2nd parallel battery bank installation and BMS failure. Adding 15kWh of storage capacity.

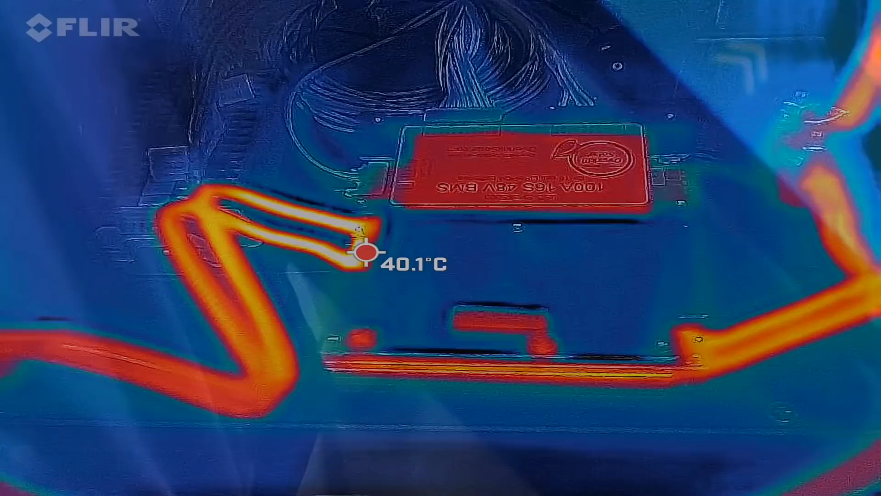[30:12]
On screen: spot 40.1°C
okay let's start with the bms itself here we've got 40 degrees on these cables there
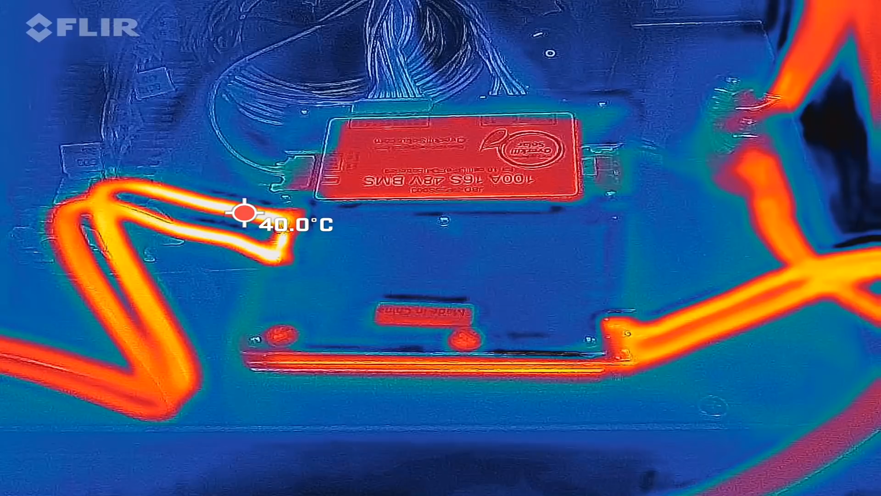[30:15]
On screen: spot 40.0°C
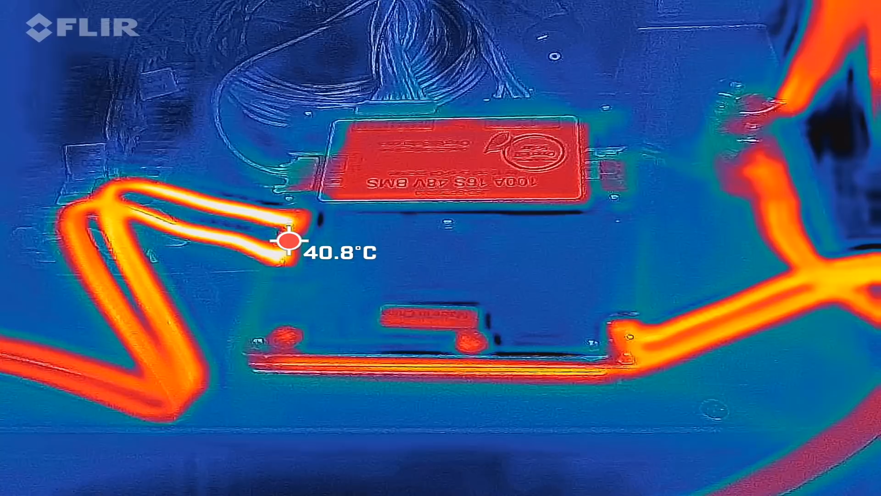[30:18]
On screen: spot 40.8°C
a little bit of heat over here
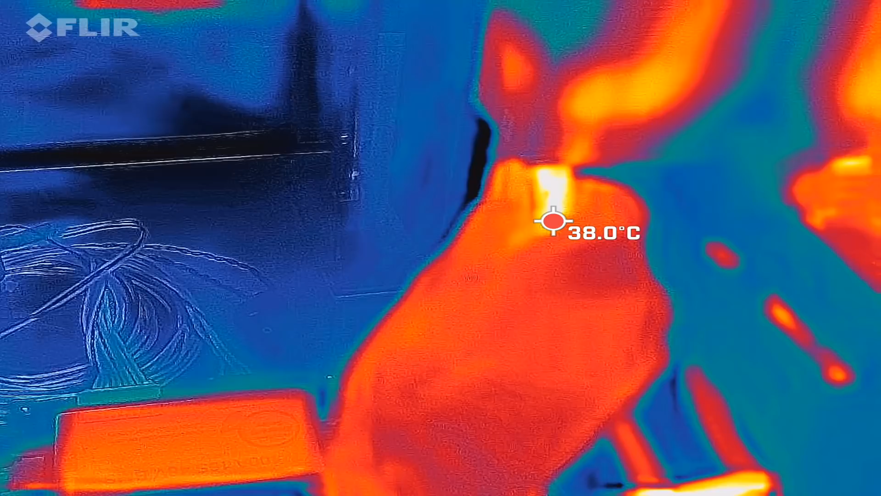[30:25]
On screen: spot 38.0°C
this one is a bit hotter than
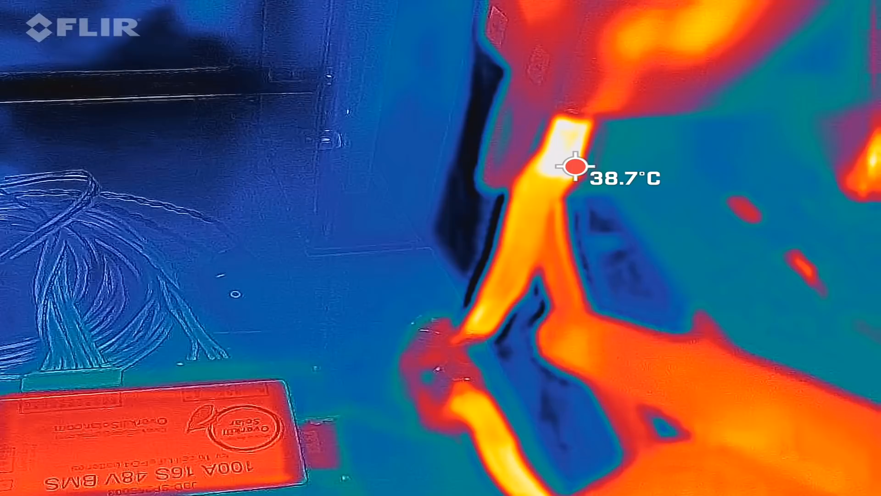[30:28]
On screen: spot 38.7°C
the bottom one warmer so that there's no
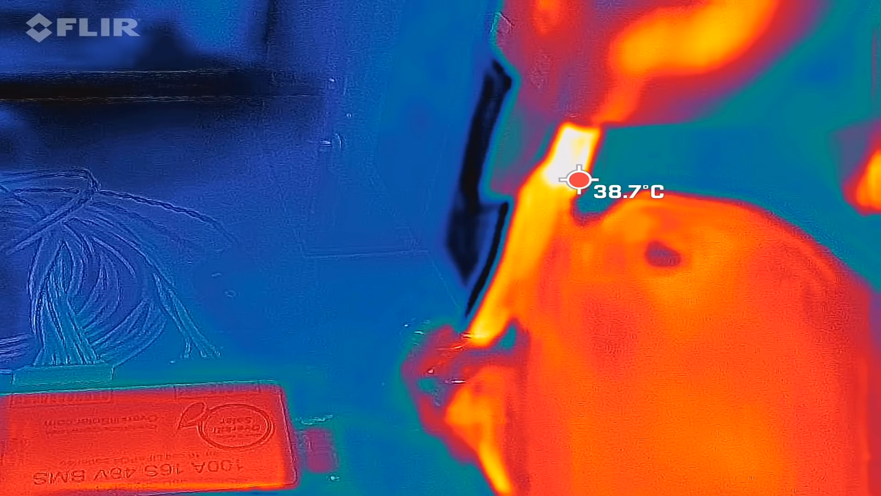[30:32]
On screen: spot 38.7°C
concern it just looks intense but
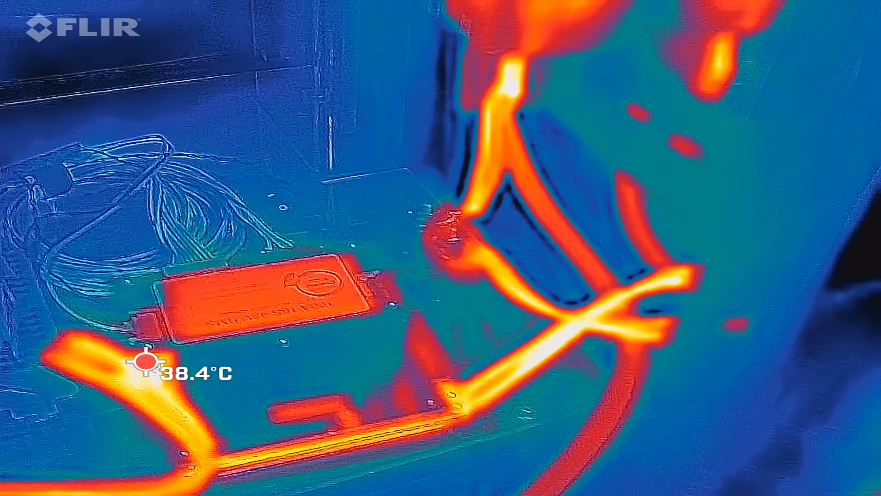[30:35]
On screen: spot 38.4°C
it's really like only 36 degrees or so okay so bms and cabling
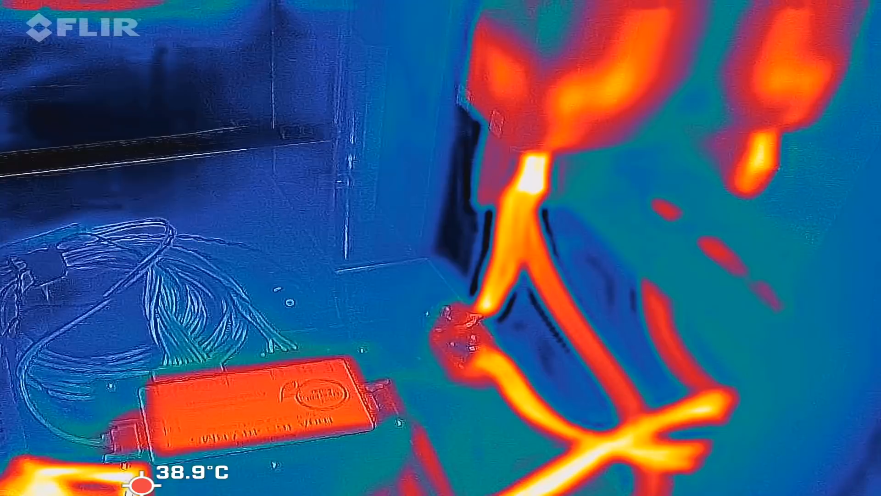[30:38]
On screen: spot 38.9°C
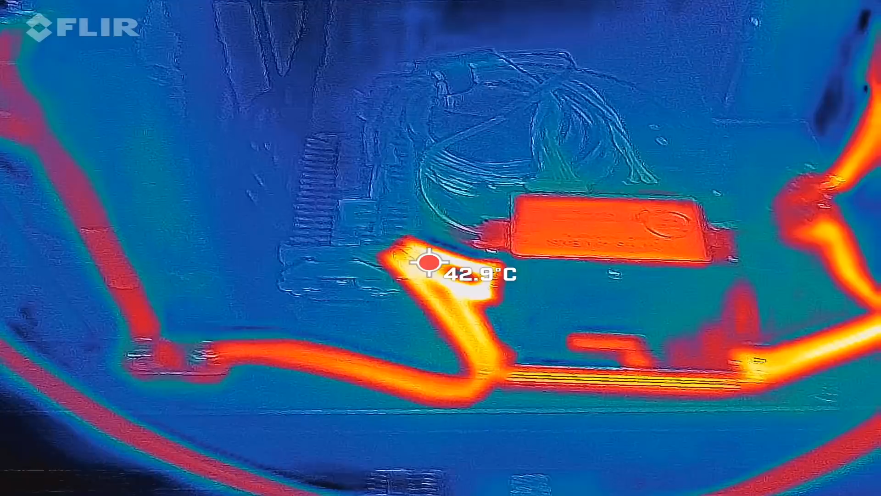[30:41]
On screen: spot 42.9°C
and let's have a look at the battery and the terminals
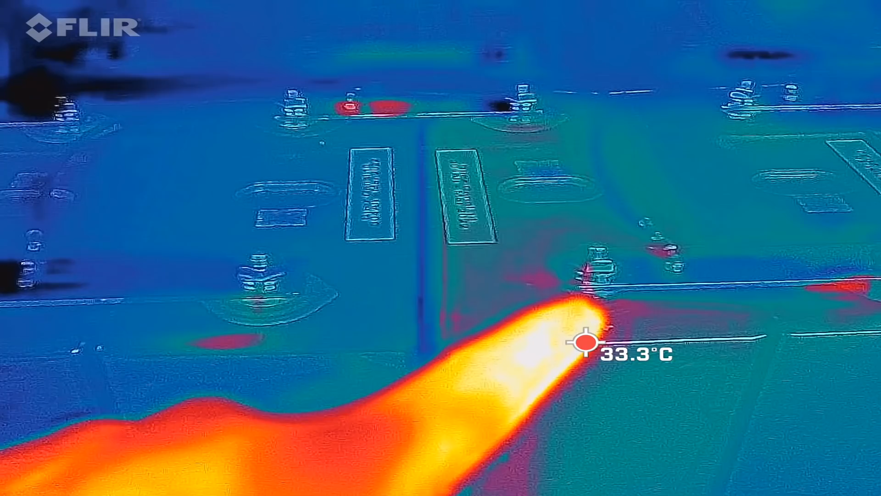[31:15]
On screen: spot 33.3°C
yeah interesting are really the terminals here and if we can see any candles inside these batteries but they're all looking perfectly fine
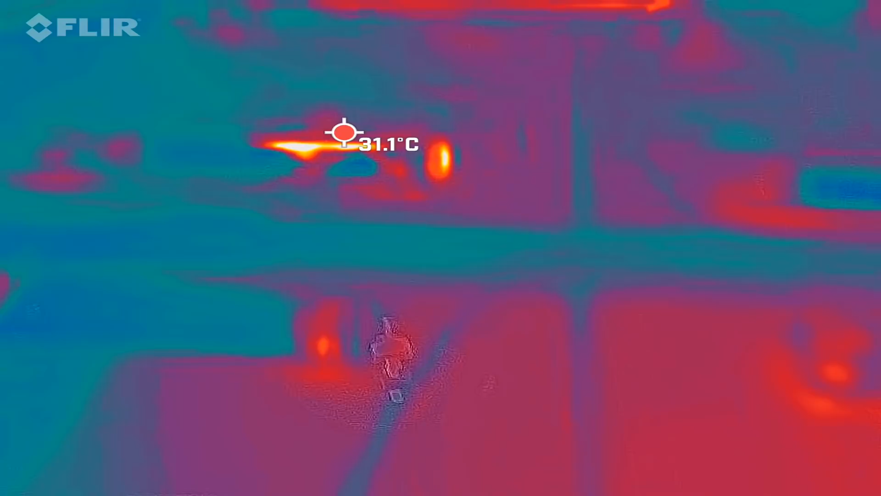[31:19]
On screen: spot 31.1°C
all terminals bus bars are all cold
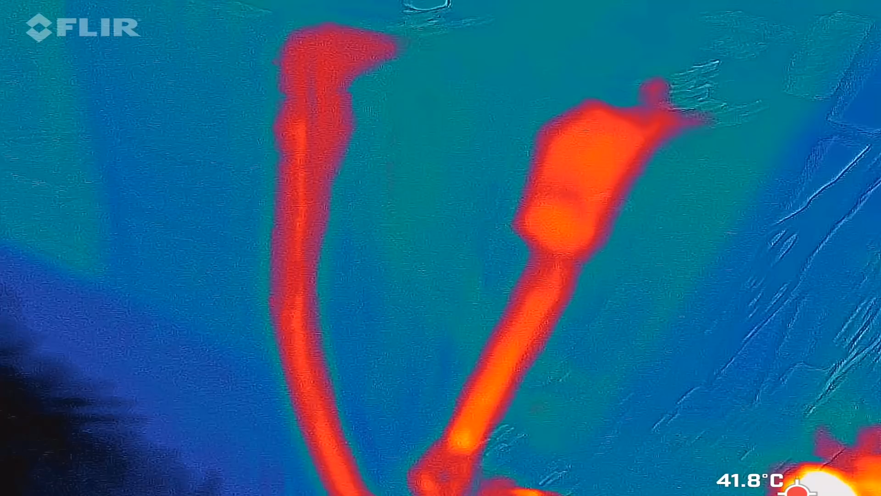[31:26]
nice okay let's stop charging before the battery is completely empty and